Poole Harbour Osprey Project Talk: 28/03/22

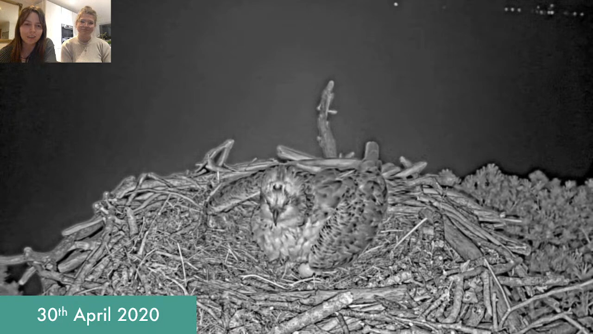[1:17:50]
unfertilized egg um this is something that has been seen in ospreys before but it's very rarely documented because it is very unusual to have a breeding condition female on a nest on her own and especially rare to have one with a nest camera on it um so we like to think we're helping to contribute to the the scientific understanding of the species by documenting these behaviors she actually went on over the